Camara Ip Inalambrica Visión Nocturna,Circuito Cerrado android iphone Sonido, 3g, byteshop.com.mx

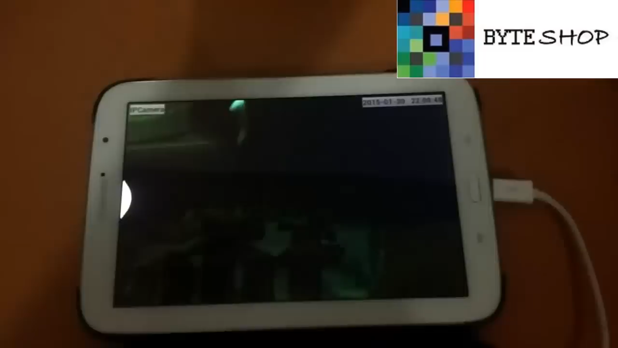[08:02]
Voy a ponerle a luz Para que aprecien La visión nocturna Ok Como pueden ver Ahí está activada La visión nocturna